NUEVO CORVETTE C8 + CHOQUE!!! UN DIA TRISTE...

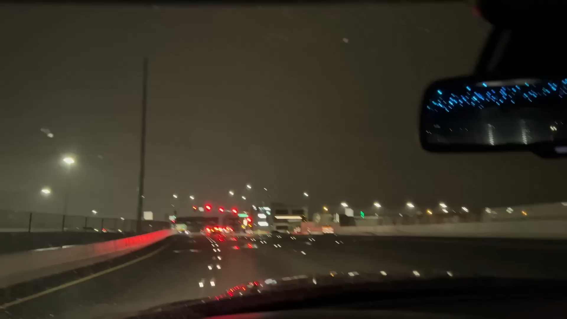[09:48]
Eso creo que hay otro accidente en el freeway donde ahorita los vamos a... A montar. Oye, el freeway, el freeway, el freeway. Y aquí encontró a mi hermano otros cuatro. Aquí hay uno, dos, y tres.
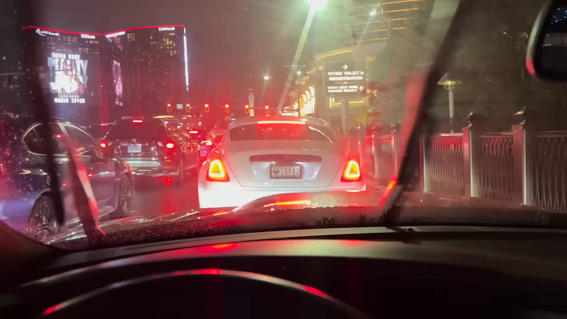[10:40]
Bueno, ya se me quitó un poquito el estrés, amigos. O sea, es que este carro teníamos que entregarlo a las siete. Y miren quiénes son. Ya son las siete treinta y uno. Ya vamos treinta y un minutos tarde. Gracias al accidente, al tráfico. Pero obviamente es un accidente. Espero que todos estén bien. Pero ya vamos a llegar aquí con el cliente, amigos, a entregarle el RAID. Como pueden ver, todavía está lloviendo. Pero nada más lo va a llevar por cuatro horas. Que van a ser ahorita prácticamente desde las ocho hasta medianoche.
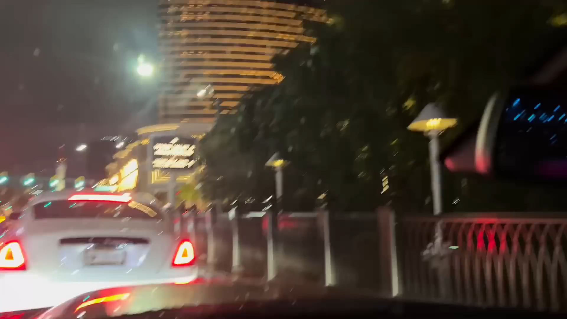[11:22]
Y la entrega de este auto va a ser aquí en el Wynn. En el Hotel Wynn. Aquí vamos a doblar nuestra mano derecha. Y encontrarnos con el... Con el boss, el cliente.